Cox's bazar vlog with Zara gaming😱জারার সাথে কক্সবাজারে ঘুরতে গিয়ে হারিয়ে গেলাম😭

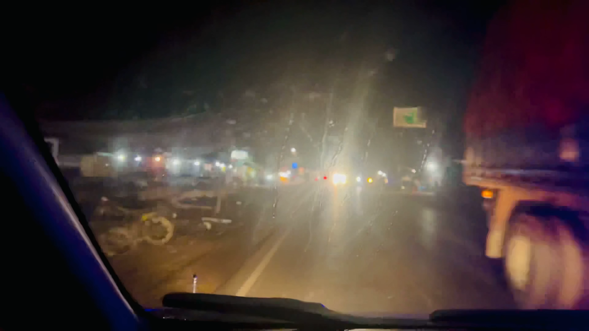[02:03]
তো এখন যে রাস্তাটা ইউজ করতেছি এটা হচ্ছে কক্সবাজারের,
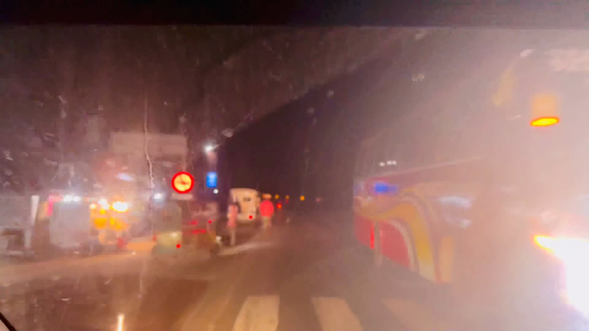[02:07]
আর এখানে দেখতে পারতেছো অনেকগুলা সংকেত বা চিহ্ন দেওয়া আছে।
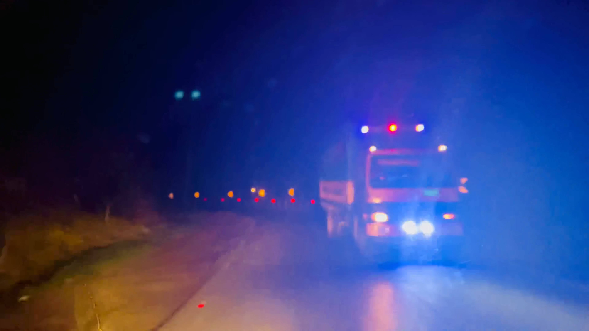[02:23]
অ্যাক্সিডেন্ট বা দুর্ঘটনার সম্ভাবনা থাকে, এর কারণে এই আরও চিহ্নগুলো দেওয়া আছে রাস্তায়।
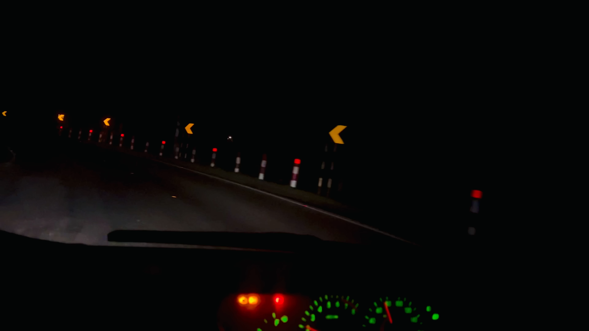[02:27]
আর এই রাস্তাটা কিন্তু অনেক বেশি রিস্কি মানে ঝুঁকিপূর্ণ, কারণ আমরা যেদিন চট্টগ্রামে আসি সেদিনও কিন্তু এখানে অ্যাক্সিডেন্ট হয়েছে।